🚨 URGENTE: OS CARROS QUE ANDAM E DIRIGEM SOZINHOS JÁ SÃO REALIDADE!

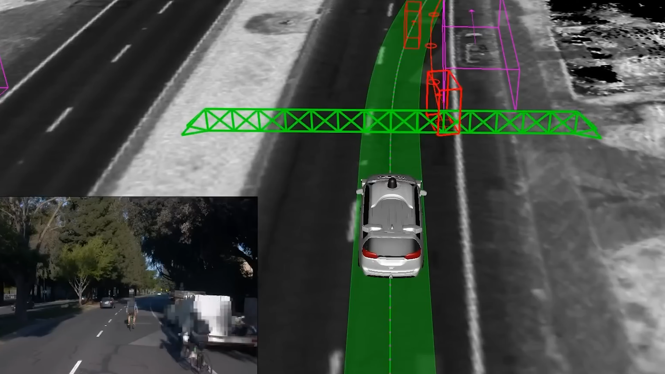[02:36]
fornecendo para o passageiro uma visualização gráfica que reforça a segurança da tecnologia.